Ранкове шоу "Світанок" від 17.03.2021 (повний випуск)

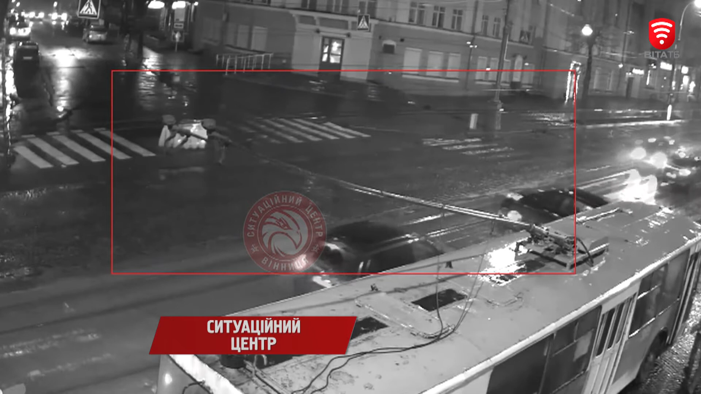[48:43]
Водій автомобіля Нісан, перетинаючи перехрестя нерівнозначних доріг, не надав перевагу урусі автомобілю «Дачія». Внаслідок зіткнення обидві машини зазнали пошкоджень.